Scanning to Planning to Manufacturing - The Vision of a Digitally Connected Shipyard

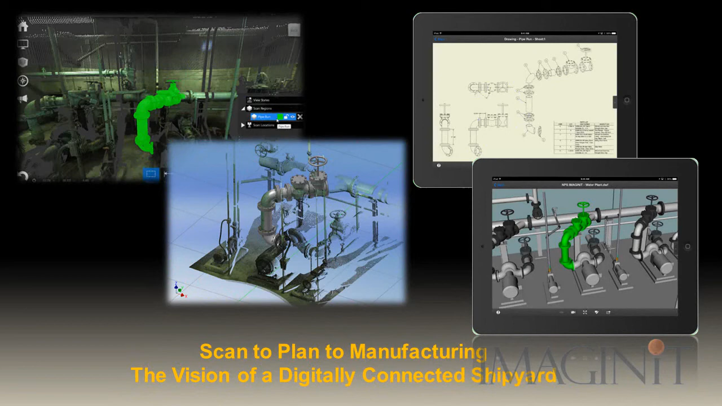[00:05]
Many industries face the need to increase
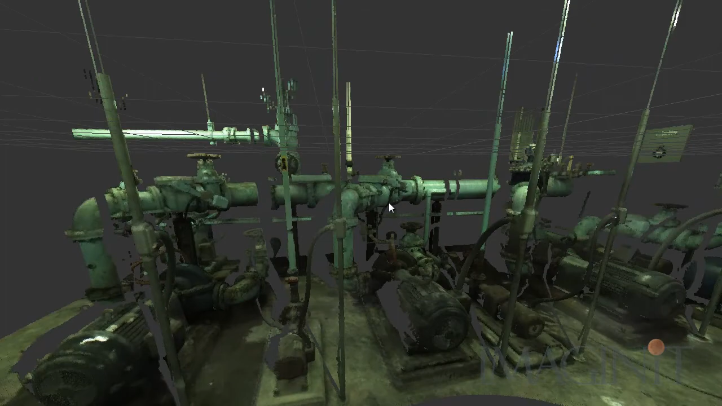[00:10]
profitability by reducing time and cost while ensuring the continued quality of the product.
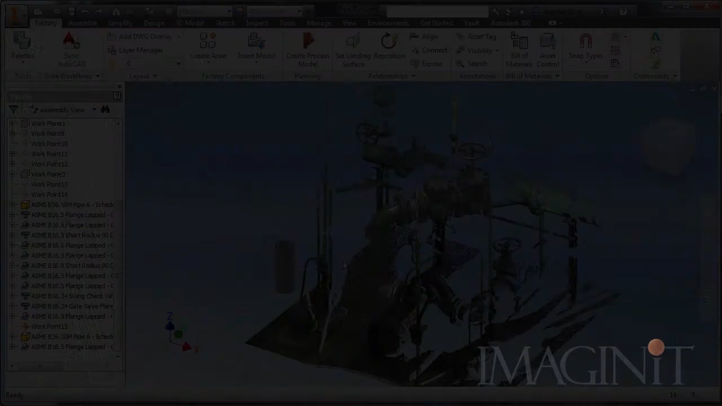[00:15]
New advances in scanning and 3D documentation allow companies
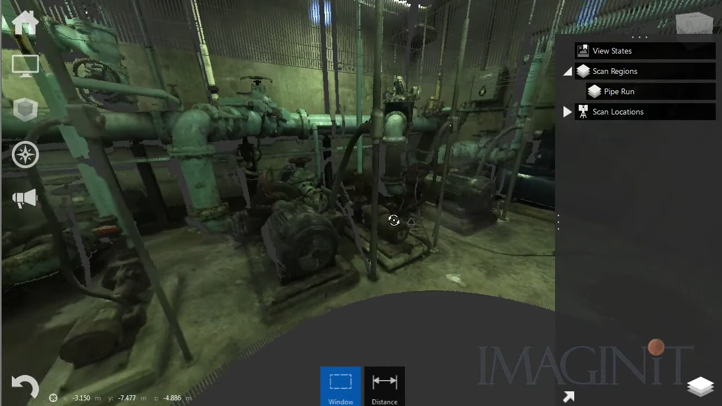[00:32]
In this scenario, a section of pipe will be replaced during the overhaul of a ship.
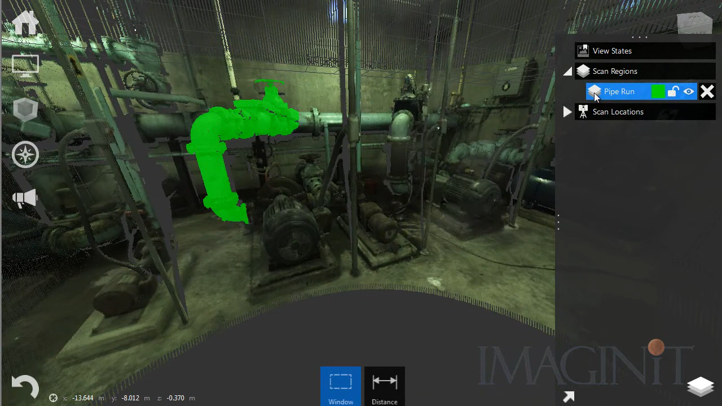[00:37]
The process begins with a detailed laser scan of the compartment containing the equipment in question.
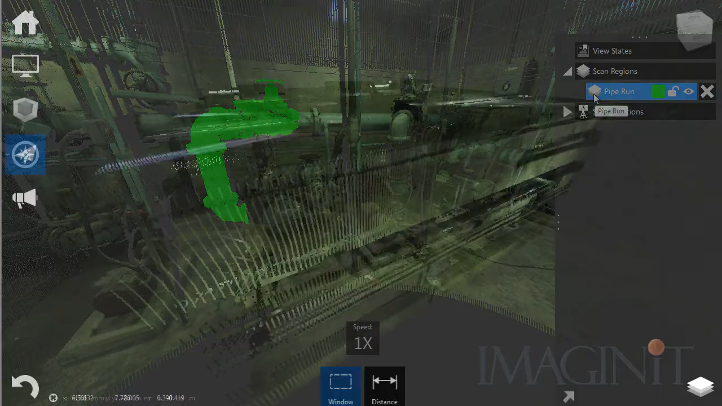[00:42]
Laser scanning offers many advantages for documenting the actual state of the shipboard compartment.
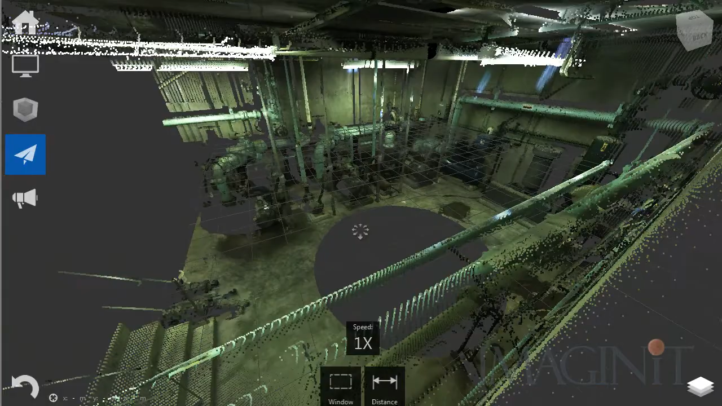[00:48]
The primary advantage of reality capture is that all elements of the existing space are recorded, supporting the wide array of shipbuilding design disciplines
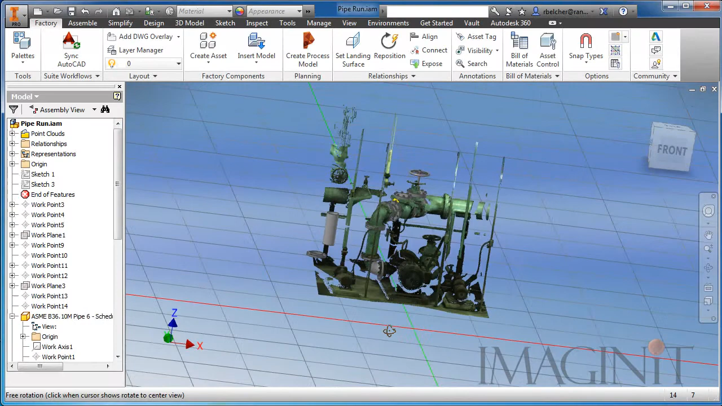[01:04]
The point cloud scan is then used as the basis of the 3D model design. The critical cluster of points are transferred into a 3D modeling application,
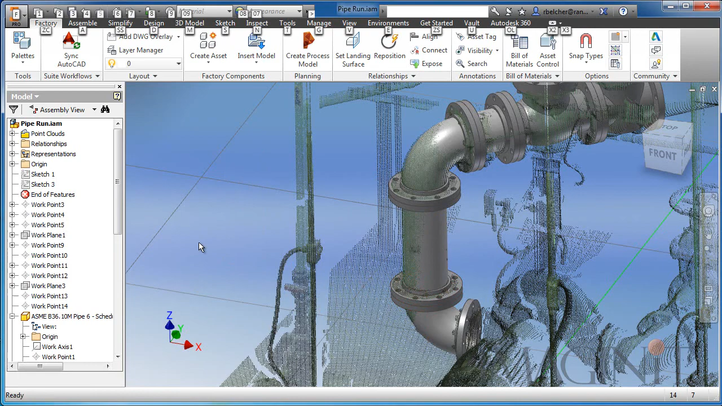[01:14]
where predefined shipbuilding asset models are placed in context of the existing environment.
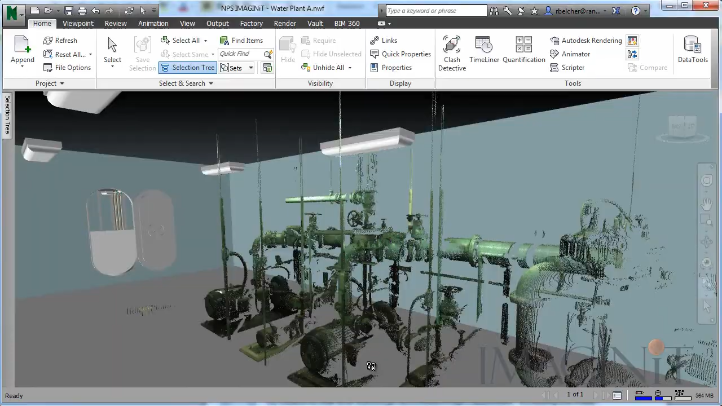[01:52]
Including the initial point cloud in the master space model allows planners to develop and plan the
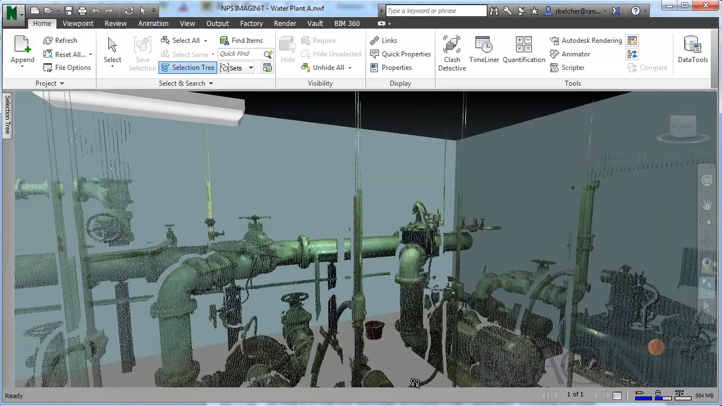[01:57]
project in context of the actual state of the shipboard compartment.